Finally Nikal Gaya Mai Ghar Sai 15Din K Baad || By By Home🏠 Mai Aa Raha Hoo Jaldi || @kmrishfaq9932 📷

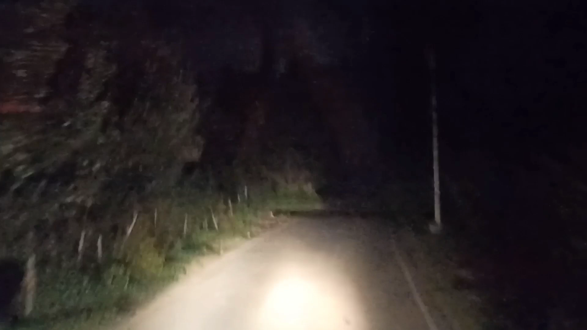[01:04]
آج تقریباً پندرہ دن کے بیاد ہم گھر سے نکل گئے تو ابھی رات کے ساڑے نہ ہوں بچکے رات کے ٹائم نکل گیا ہوں کیونکہ میں کھل گام سے جاؤں گا پھر صبح کانوائی نہیں ہوتی ہے صبح کانوائی ہے یہاں کی تو ابھی کٹ اپورا پہنچ گیا ہوں آگے عمر بھائی انتظار کر رہا ہے اور باجل بھائی جو ہے میر بازر میں ہے تینو گاڑی ساتھ میں جائیں گے مومن بھائی کو بھی بولا تھا اس نے بولا مجھے صبح کام ہے آپ میں نہیں ہوں گا تو ہم لوگ نکل گئے ابھی میں بلکل کٹ اپورا میں ہوں
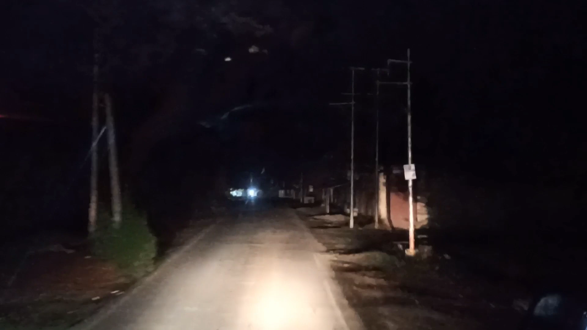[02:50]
آگے ابھی بہتا نہیں تو بھی بلکل ہم بولسو پہنچ گے وہ جو لائٹی دکھ رہی ہے یہ بولسو سوٹاب یہاں بھی دکان دار ابھی مارکیٹ کولائی ہے بولسو میں تو عمر بھائی کہہ رہا ہے رکھ جا دو منٹ مجھے کچھ کام ہے بتا نہیں کیا کام ہے عمر بھائی کو
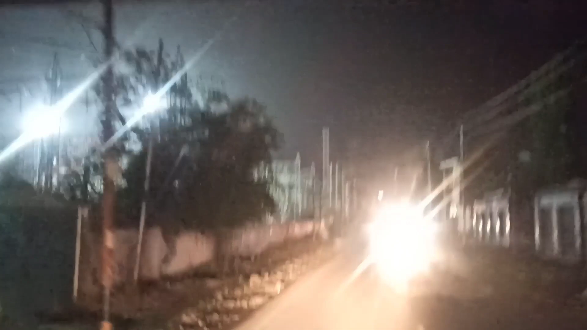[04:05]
پھر ہم چھڑ رہے ہیں بلکل ایشو کے پول پہ آپ لوگ دیکھ سکتے ہیں پول
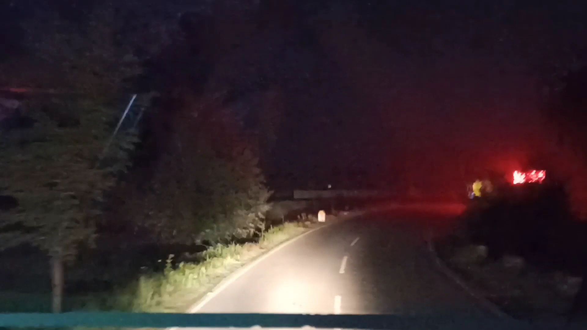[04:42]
ویلکم تو منسپلیلی کمیٹی آب دیو سر یہ گوڑ پہ لکھا تھا مگر لائٹ جہادہ تیز ہے اس لیے دکھائی نہیں دے رہا ہے تو ابھی چاہ رہے ہیں بلکل آپ دوں کے ایک ساتھیو یہ آگے دیو سر تو دیو سر میں ہے اسی سائیڈ میں ہے اب مہین دیو سر میں ابھی پہنچ جائیں گے فیلال ہم اس سائیڈ میں ہے